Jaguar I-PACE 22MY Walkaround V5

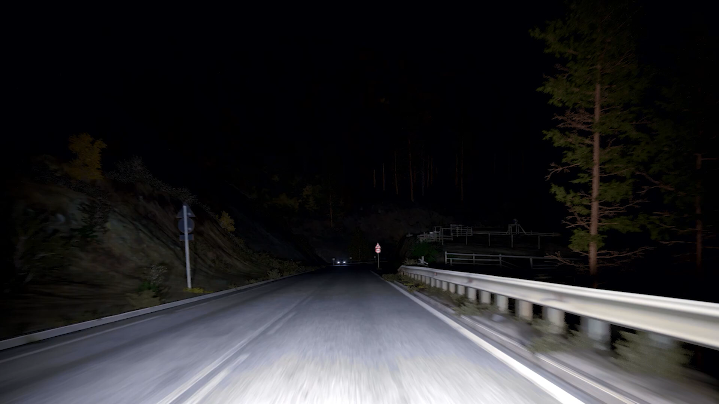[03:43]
The optional matrix LED lights go one further creating a cone of shadow around other road users so as not to dazzle them but maintaining full beam illumination everywhere else for unsurpassed nighttime vision.